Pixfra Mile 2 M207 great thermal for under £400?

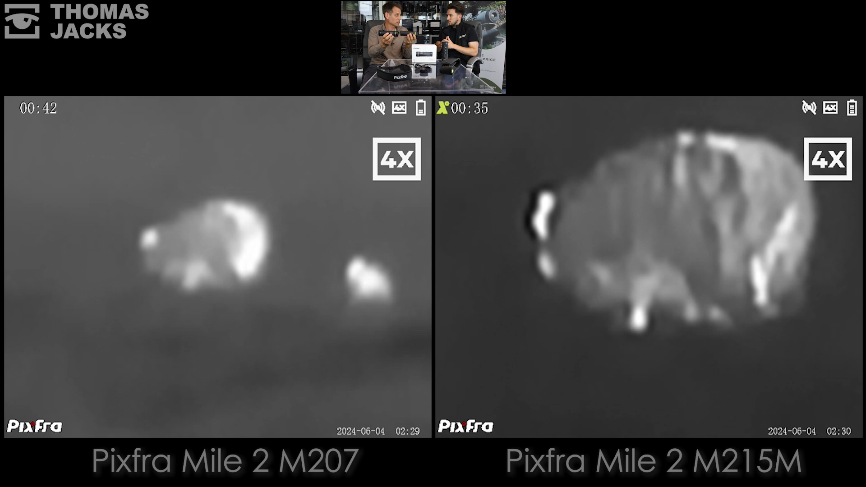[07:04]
both these these are going to be the same to look through the lens with the only difference being one is focusable one is focusable so you lose
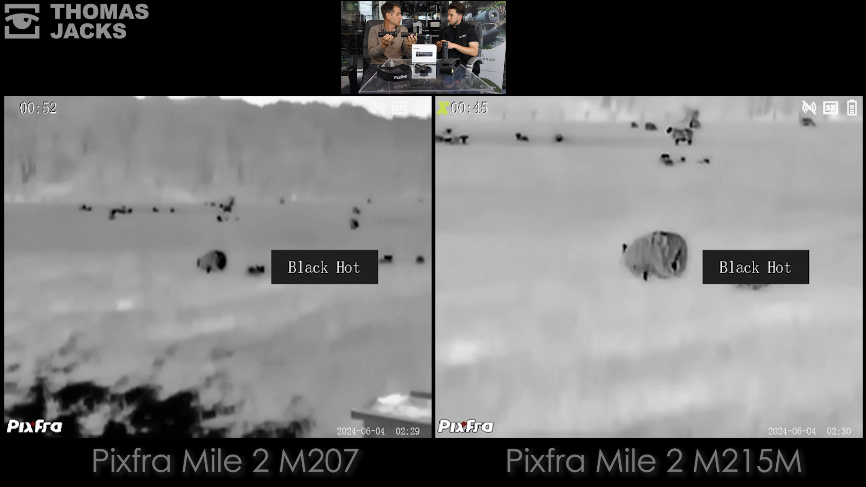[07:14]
some of your field of view yeah but you're gaining in magnification and in detection ranges so if you're only spotting over as we said at the beginning if you're only spotting over a hundred meters you might not necessarily need to spend more money because you're not spotting up so distances you're not looking for clarity past but if
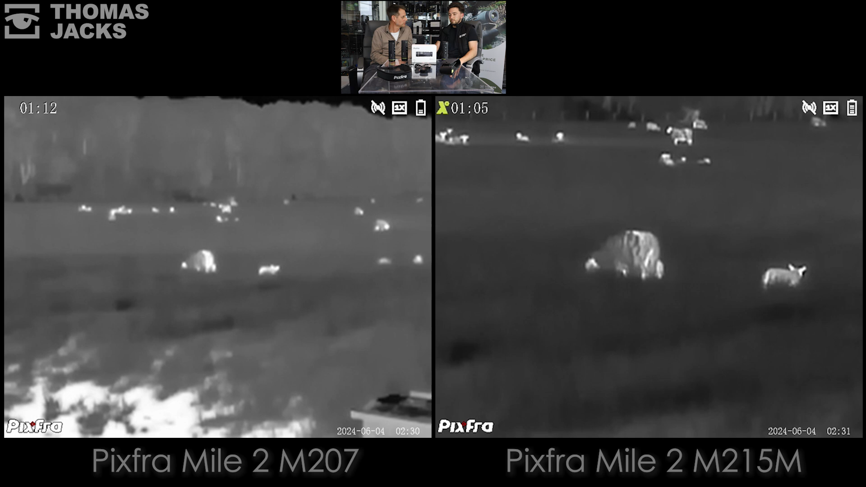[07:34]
you do want that clarity at bigger distances if you're not looking at stuff that's only 50 yards or 100 yards away then yeah brilliant you can have a m215 for six four nine
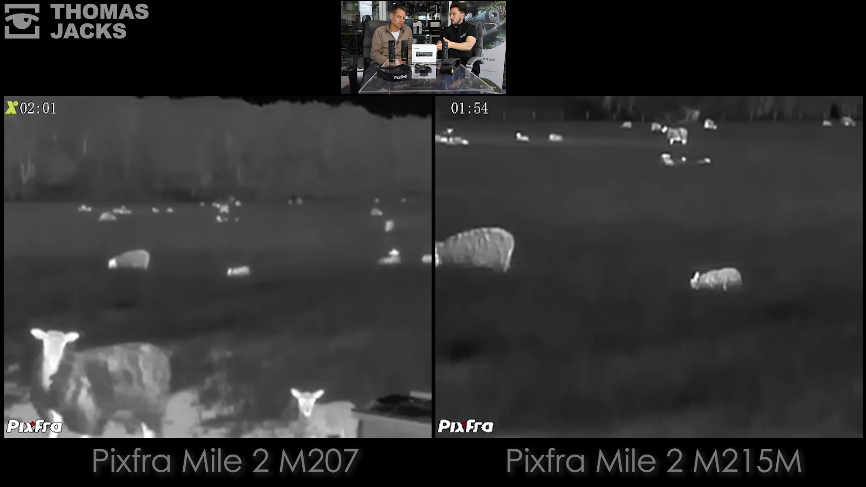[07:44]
which is going to do your job at close range and also a bit more distance as well without again breaking the bank so that's the m207 mile 2